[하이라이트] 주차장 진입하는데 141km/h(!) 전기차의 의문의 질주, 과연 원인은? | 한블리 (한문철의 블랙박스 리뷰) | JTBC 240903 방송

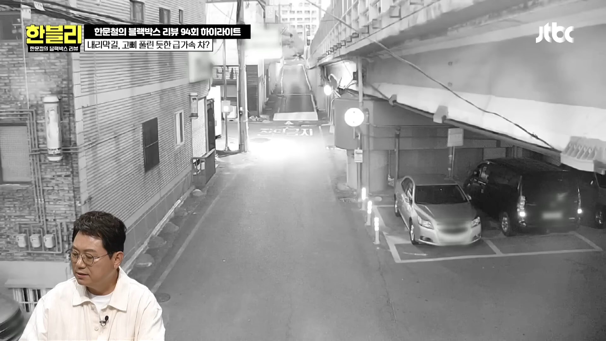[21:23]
CCTV 영상 보실까요? 무서워. 우와, 아, 뒤에서부터. 오, 너무 짧은 시간에. 어떡해?